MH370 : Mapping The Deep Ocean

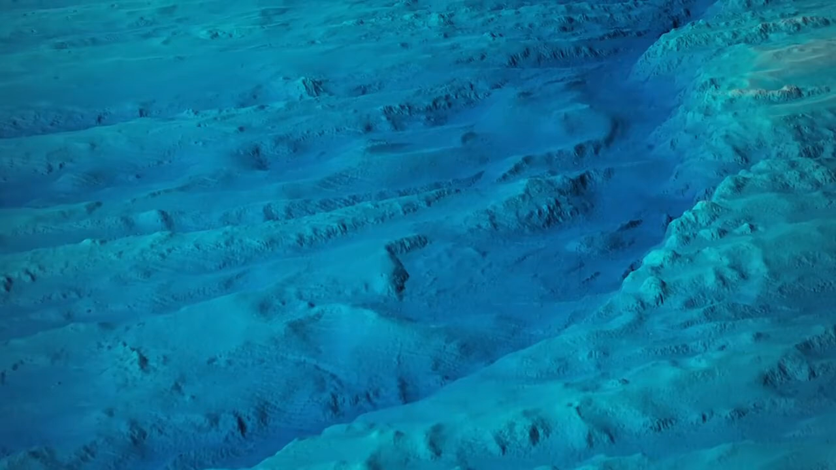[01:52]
A high resolution map can be created through a comprehensive bathymetric survey, which collects high resolution data from the seafloor.
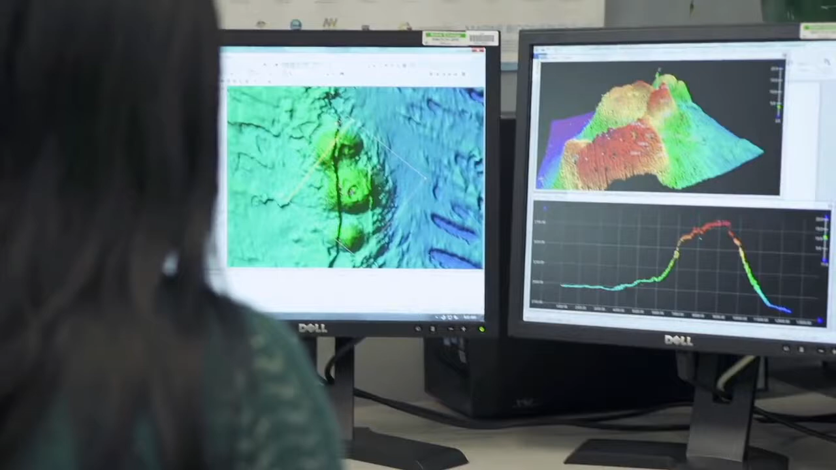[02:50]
three-dimensional models and maps that reveal details of the seafloor.
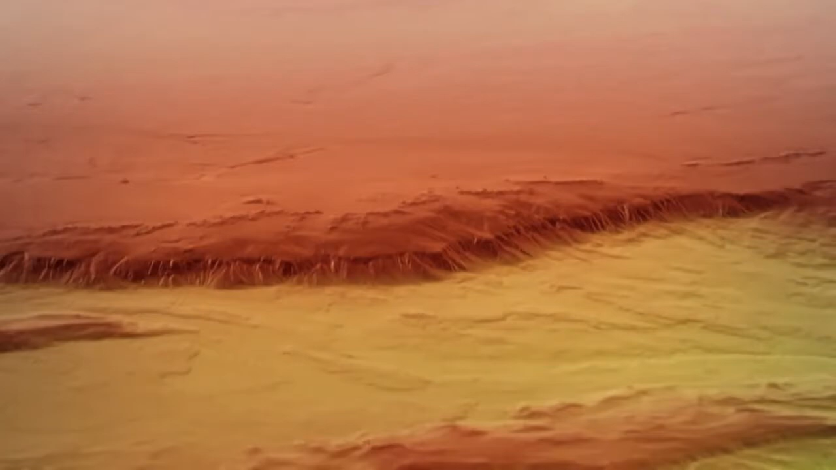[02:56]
Bathymetric mapping during the search for MH370 has revealed a detailed picture of the underwater landscape,
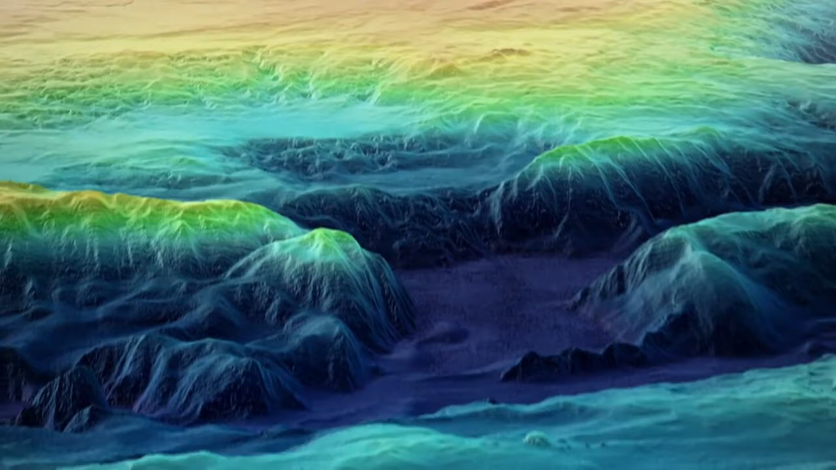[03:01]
identifying potential hazards to navigation within the search area.
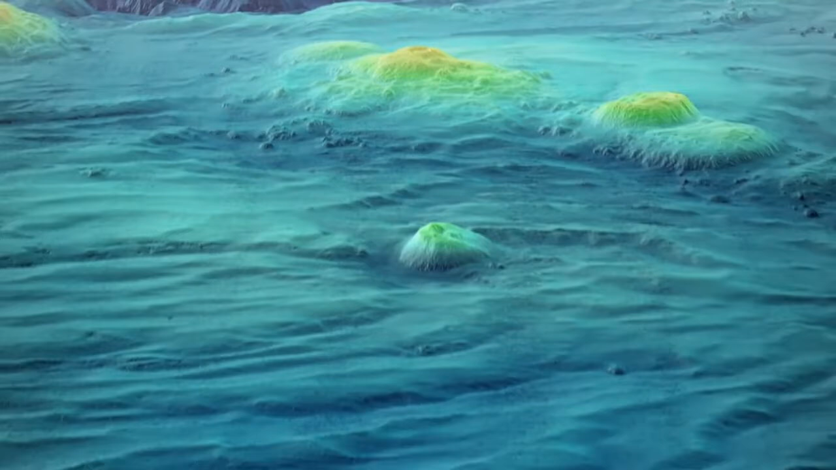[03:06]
These include large mountains and deep trenches,
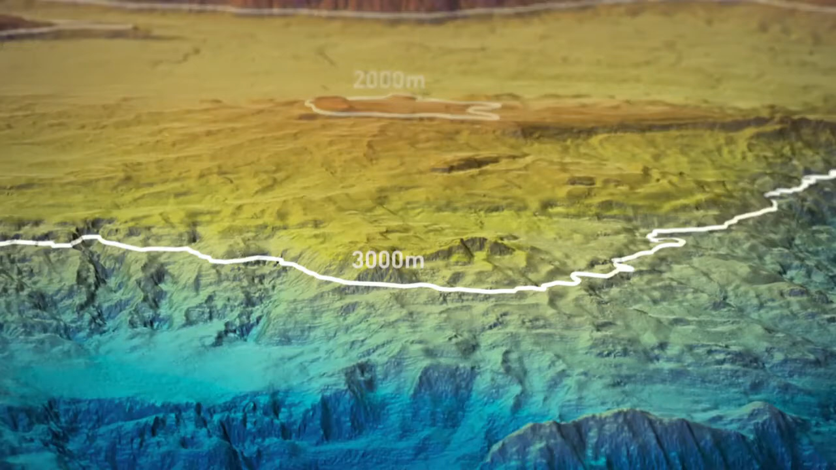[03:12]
some of which plunge to more than 6,000 metres below sea level,
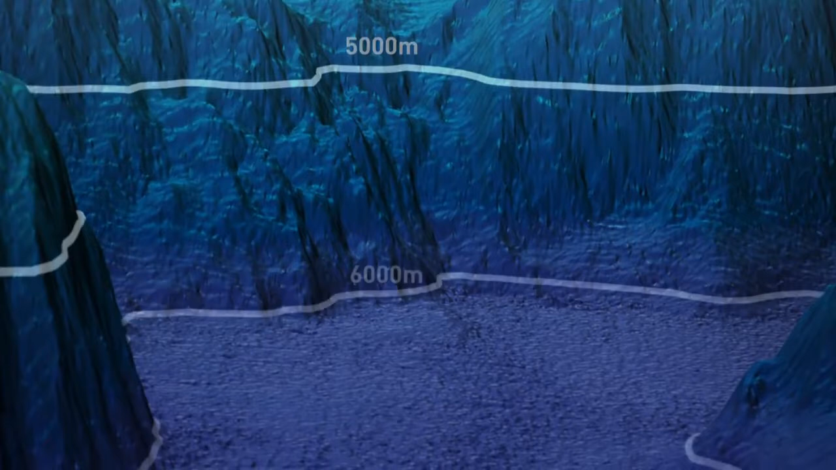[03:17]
along with seamounts and ridges, like this one, which is 34 kilometres long.